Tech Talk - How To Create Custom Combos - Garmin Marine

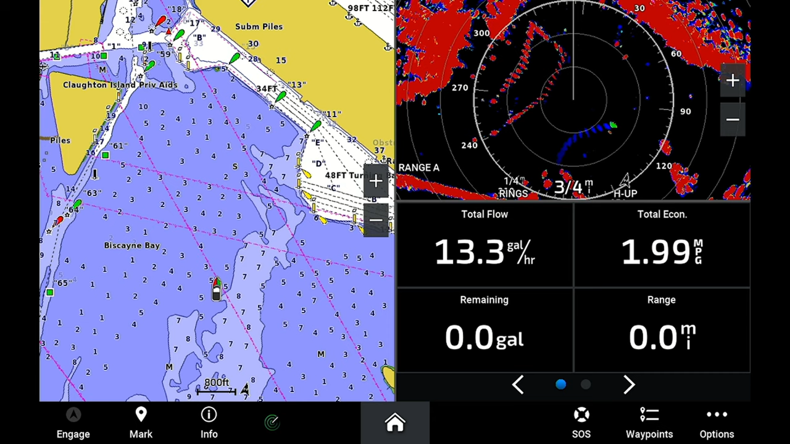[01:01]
If you want to change it all you need to do is go to options edit combo.
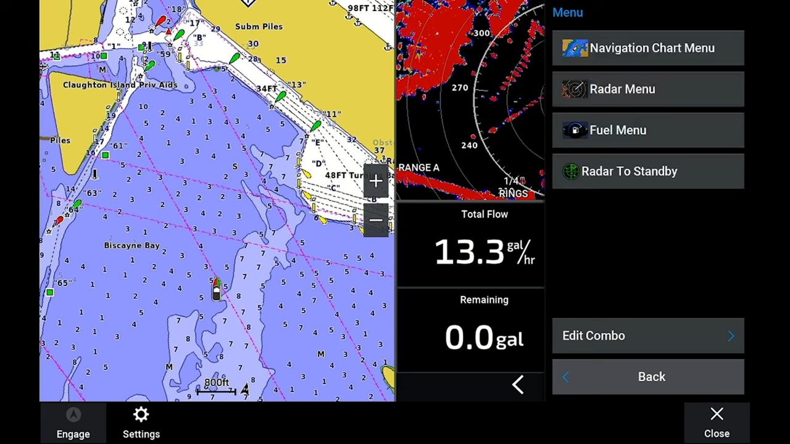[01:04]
We're just going to change the layout. We'll do a dual screen here and then you can set it up how you want to fit your needs and that's really it for how to set up a combo page.